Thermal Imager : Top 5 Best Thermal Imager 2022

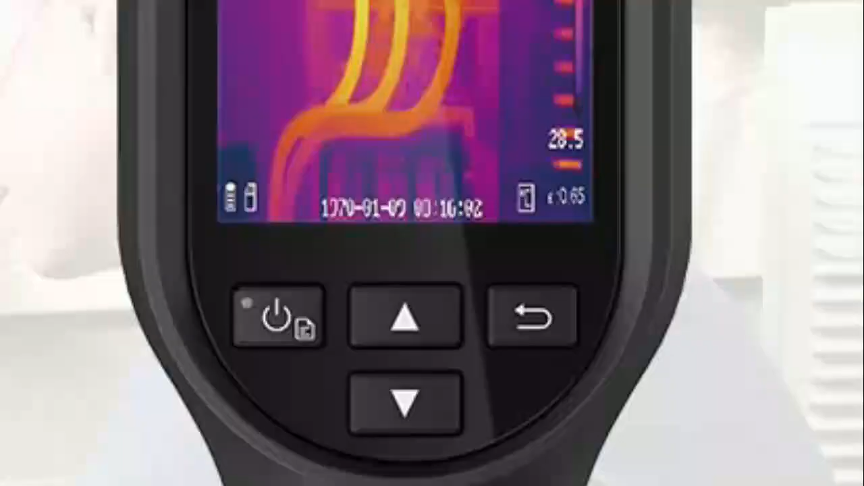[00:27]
battery and includes a laser pointer to help determine the location of problems
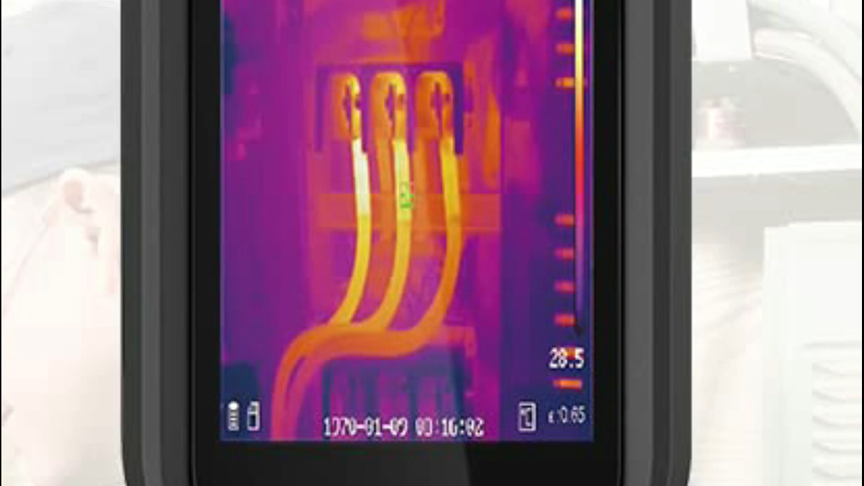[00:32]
perfect for home inspections missing insulation air leaks
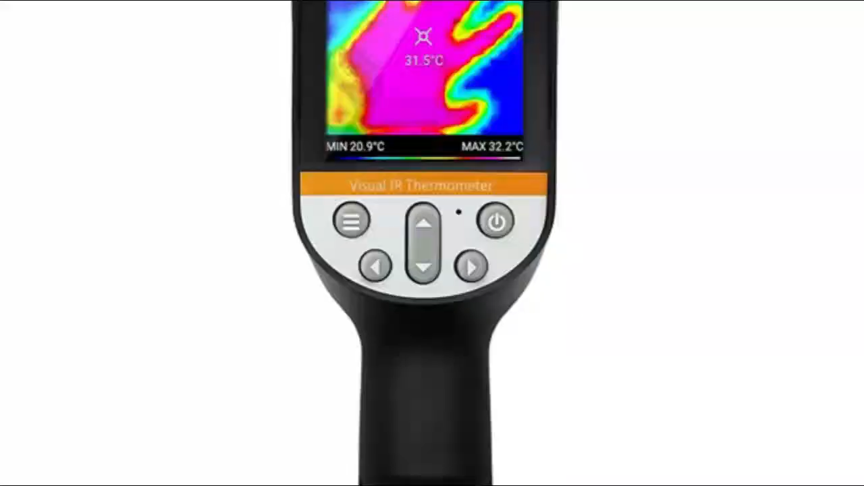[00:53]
On screen: spot 31.5°C, max 32.2°C, min 20.9°C
number four perfect prime touch screen real-time temperature
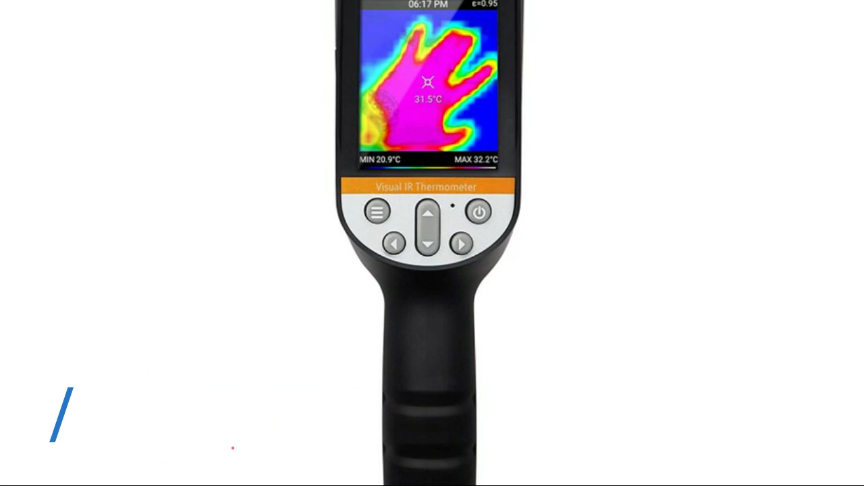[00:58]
On screen: spot 31.5°C, max 32.2°C, min 20.9°C
information from any pixel on the screen thermal radiometry data included for full report
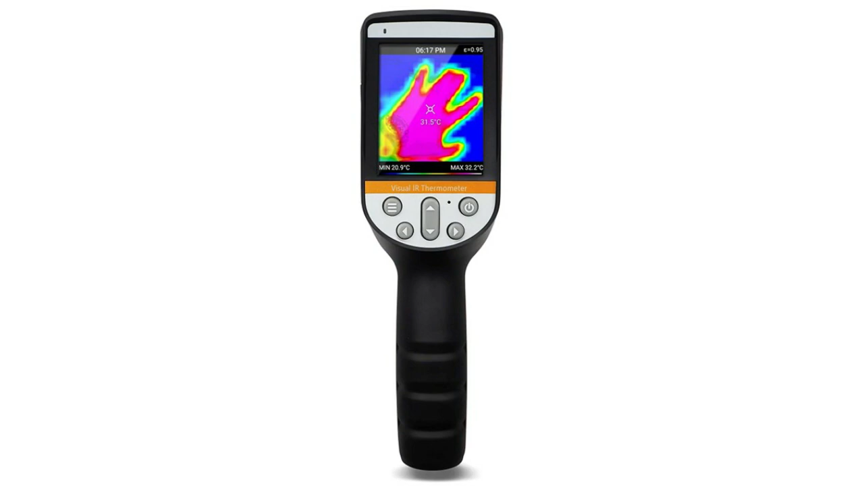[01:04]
On screen: spot 31.5°C, max 32.2°C, min 20.9°C
analyses csv
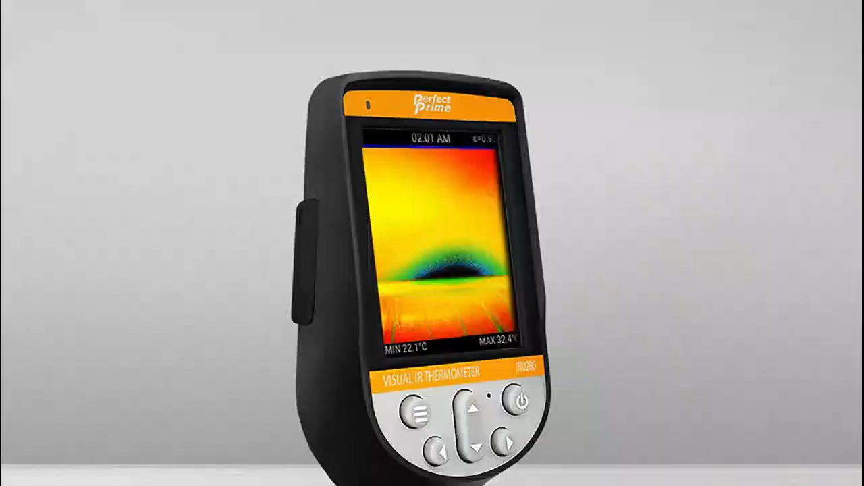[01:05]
On screen: min 22.1°C
format compatible with thermal software designed with a video
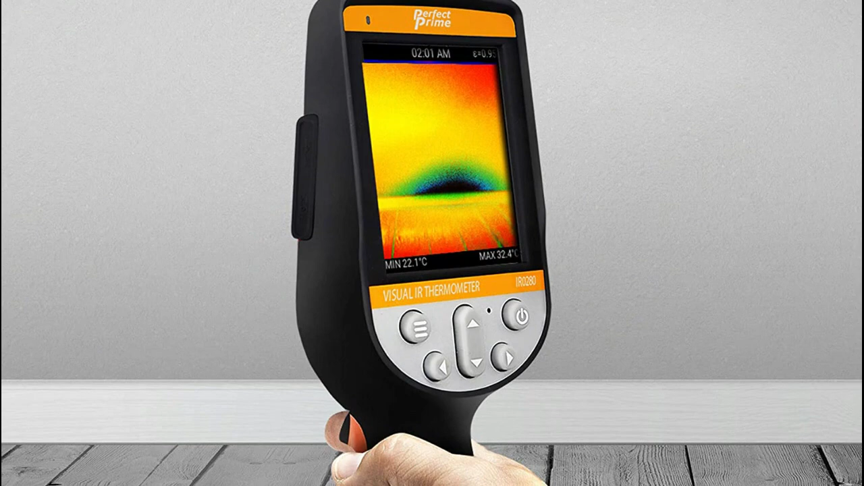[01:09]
On screen: max 32.4°C, min 22.1°C
recording function so that you can identify and analyze the changes in surface temperatures on the detected
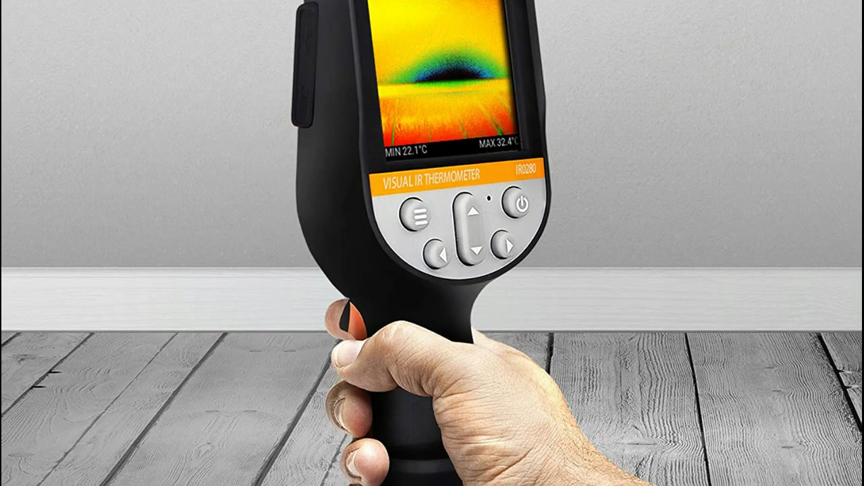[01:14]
On screen: max 32.4°C, min 22.1°C
objects
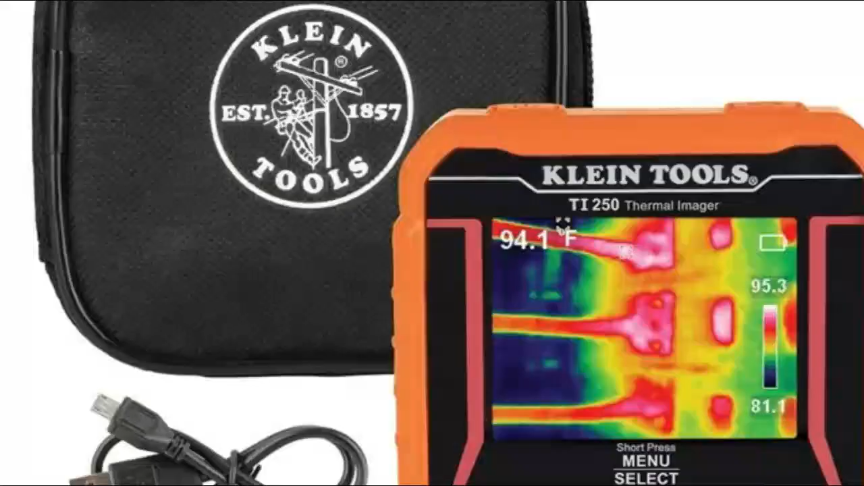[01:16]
On screen: spot 94.1°F
number three klein tools ti 250 adjustable
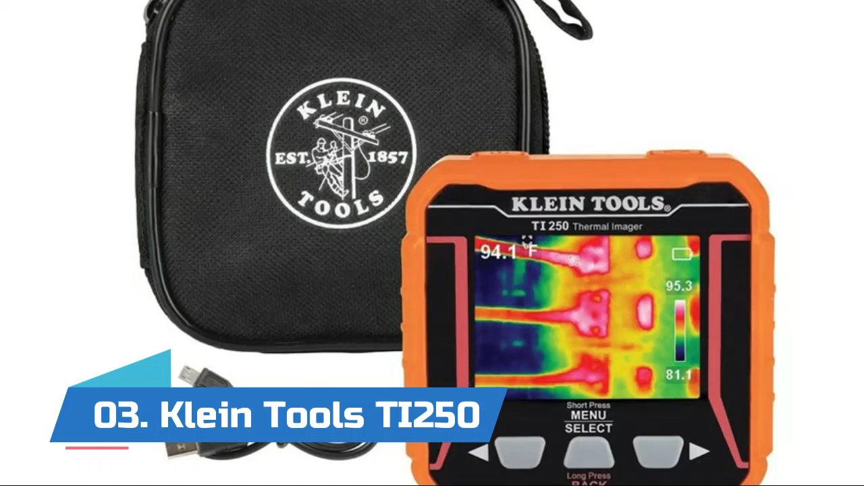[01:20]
On screen: spot 94.1°F
emissivity from 0.10 to 0.99 thermal imager has over
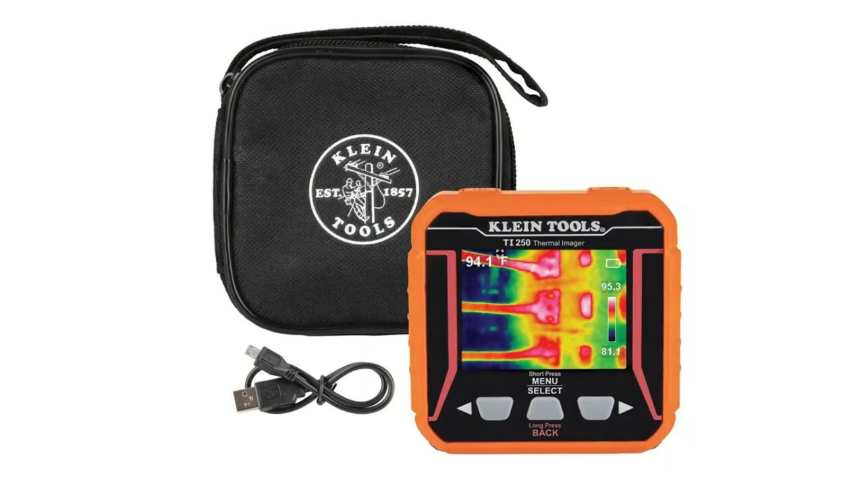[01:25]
On screen: spot 94.1°F
10 000 pixels to troubleshoot
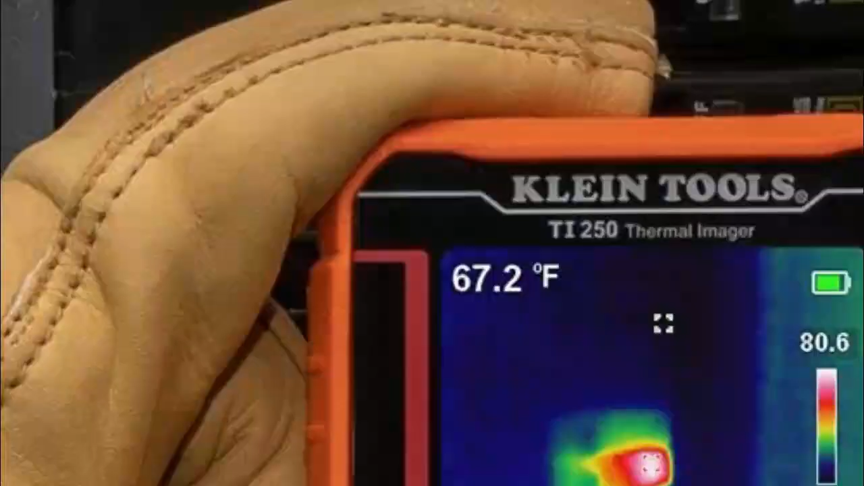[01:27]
On screen: spot 67.2°F
hot and cold spots select color palettes to best capture the